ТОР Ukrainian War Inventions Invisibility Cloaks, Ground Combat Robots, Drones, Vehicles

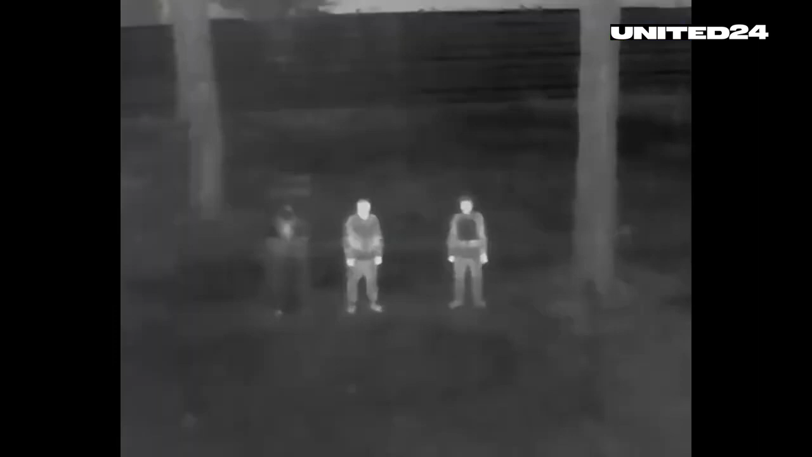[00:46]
blocking thermal radiation and making soldiers invisible to thermal imaging devices.
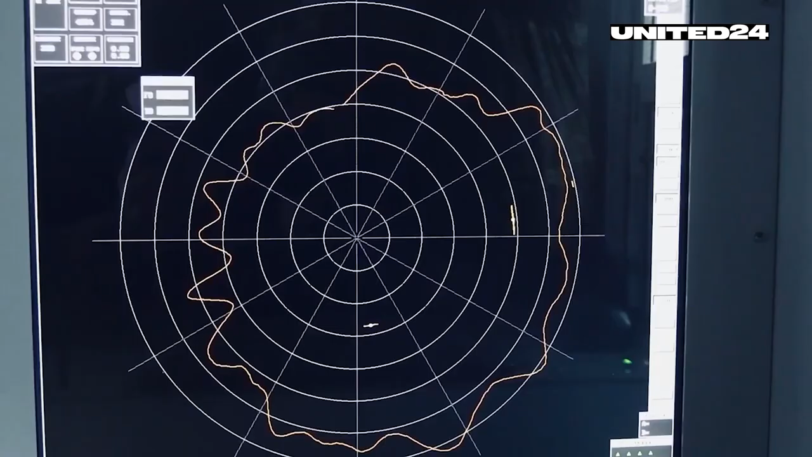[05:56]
increasing precision and the distance at which enemy targets can be detected.